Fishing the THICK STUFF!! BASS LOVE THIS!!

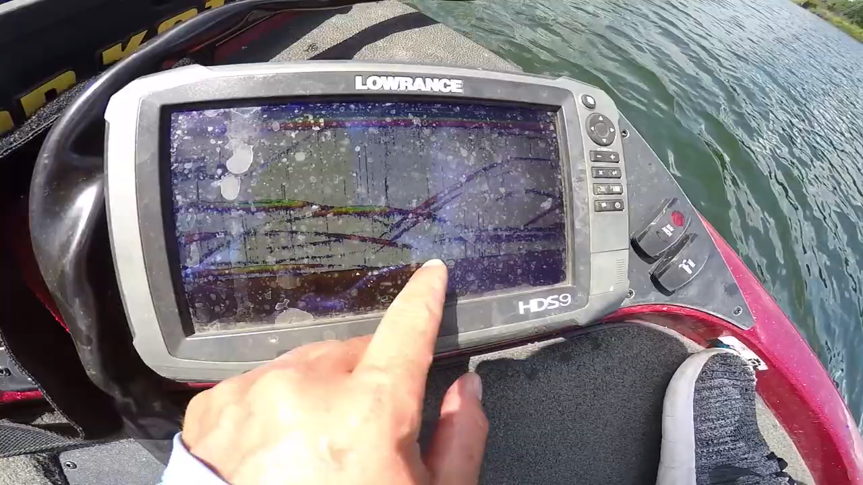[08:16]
Look at all that juiciness. Ah! Oh, there's some juicy fruit on the graph. We are throwing spoons.